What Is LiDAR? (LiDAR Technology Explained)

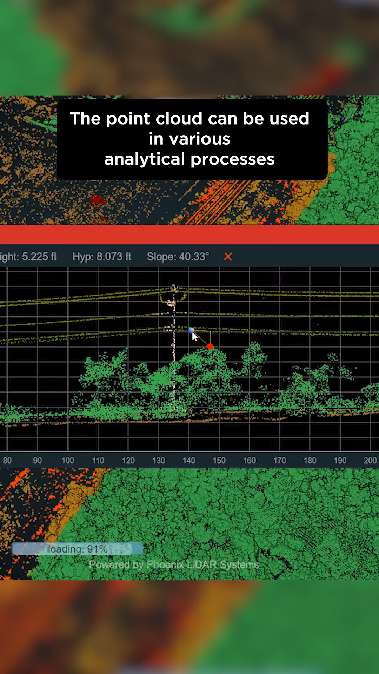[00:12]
The point cloud can be used in various analytical processes to take distance measurements, compute volumes, and model objects in three dimensions.
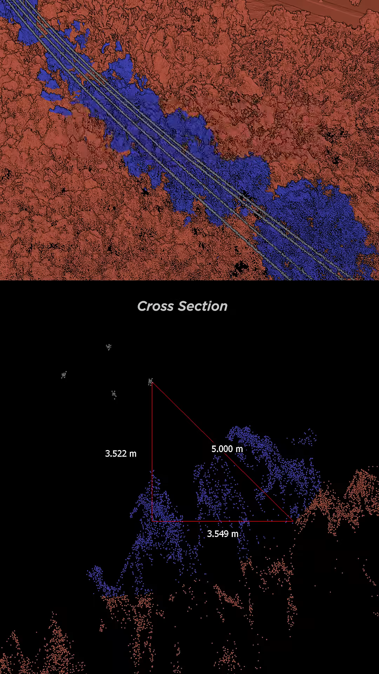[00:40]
LiDAR data can be used to estimate tree height,
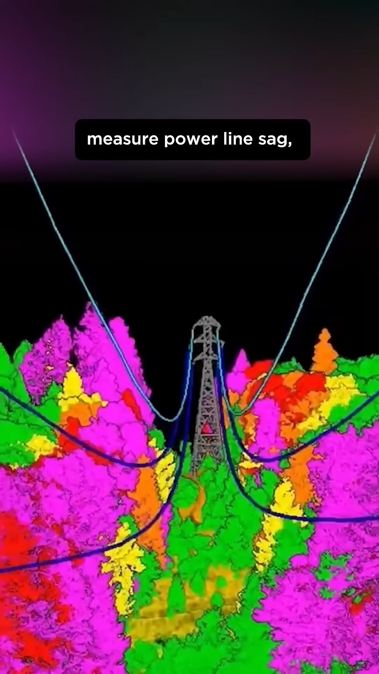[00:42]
measure power line sag,
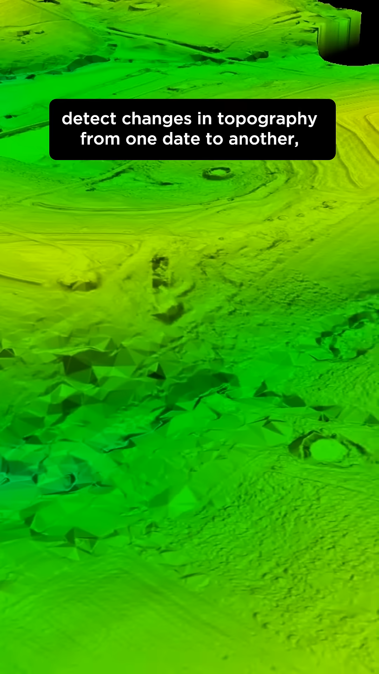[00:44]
detect changes in topography from one date to another, and numerous other applications.